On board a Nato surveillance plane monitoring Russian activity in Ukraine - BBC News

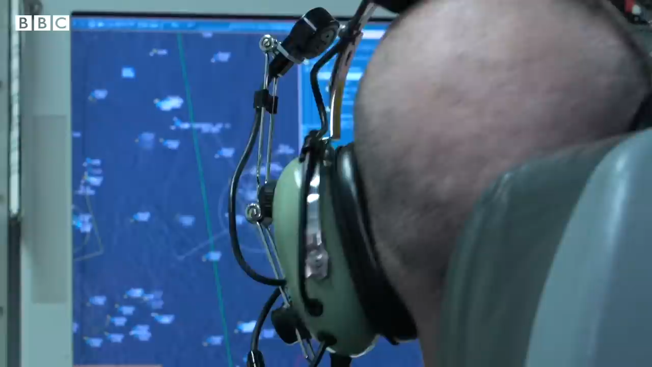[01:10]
We use it to scan the air.
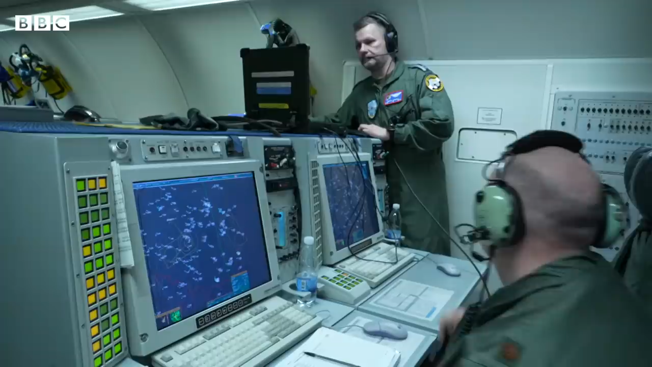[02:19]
for probably about 20 minutes and then egress back to the north. But we were able to see that occurring in real time and report it off.